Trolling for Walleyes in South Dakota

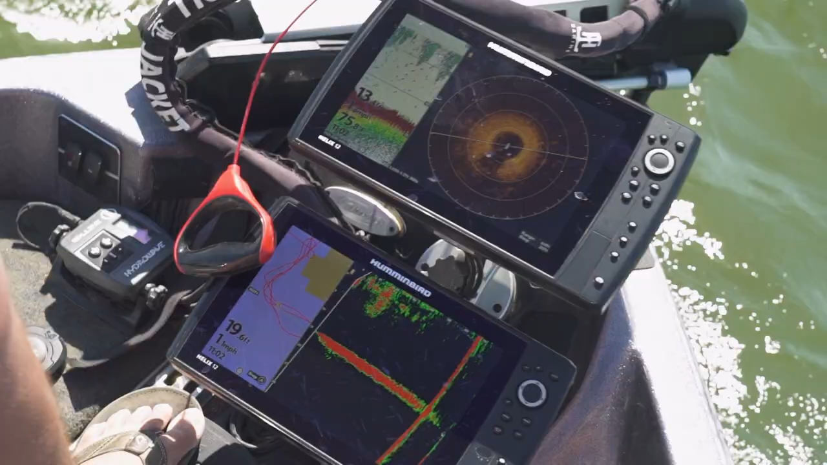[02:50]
So what we're doing is we're using both our 360 side imaging, live,
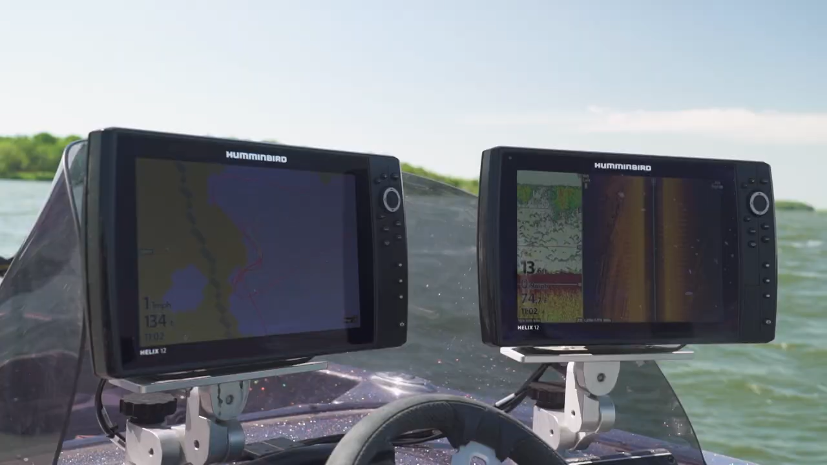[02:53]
and all those tools, and we're trying to stay right along the edge of the weeds, right on that edge.